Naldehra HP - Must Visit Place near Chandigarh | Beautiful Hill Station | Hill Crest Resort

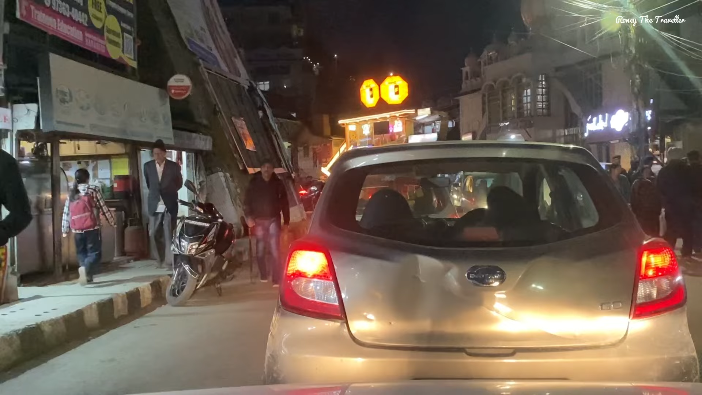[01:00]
से हम घड़े हैं ट्राफिक जैम में जी ये संजॉली टॉन भी काफी भ्यूज